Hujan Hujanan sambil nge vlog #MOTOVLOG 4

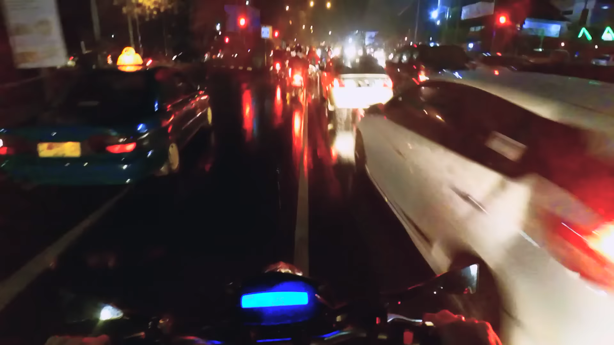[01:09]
Oke Sekarang kita lagi di Ini di stopan Pasopati Yang mau ke arah Pasopati Dan kebetulan lampu merah Dan hujan ini kayaknya Mau gak gede ini hujannya
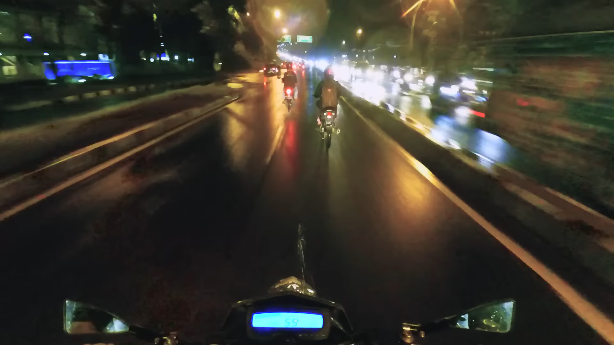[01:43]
Yuk kita ambil tekanan Kita lewat apes biar lebih cepet Kalau lewat bawah tuh Pertama lampu merah Ini ngomong-ngomong hujannya kok Makin ngegedein ya Aduh Karena gak bawa jas hujan lagi Gak Keren gak bakalan hujan kayak gini
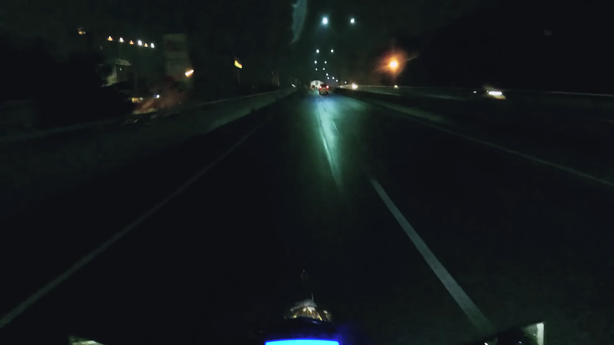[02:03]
Ufff Ufff Ufff Ujannya makin gede nih kayaknya Aduh Aduh Sampai renggapas ini Makin gede nih hujannya Bawah ke bawah bro Biar agak keduhan
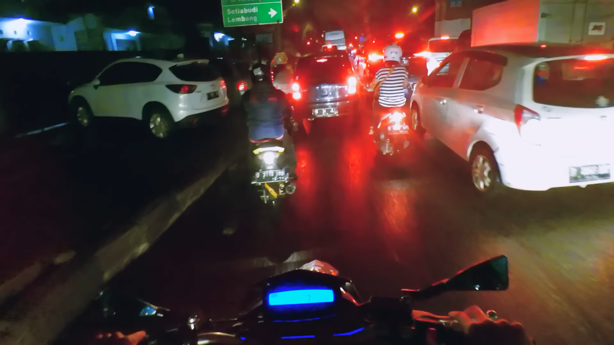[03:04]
Wih Si bapak stickernya itu di belakangnya Motornya fake taxi tuh Hehehe Fake taxi bro
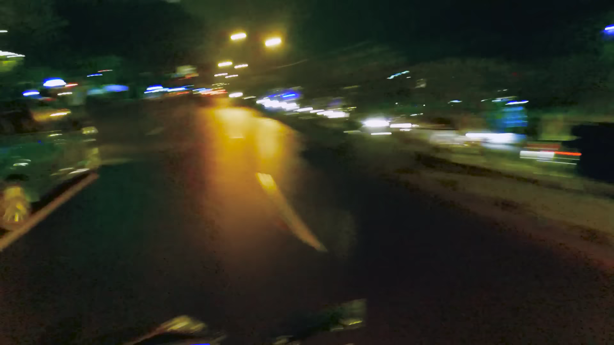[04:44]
Disini nih Ini Tuh Kondensin Pertamina Nah Mana-mana ya Nah Ini nih Tolong Tolong Berarti Kalau dari alasannya Sebelum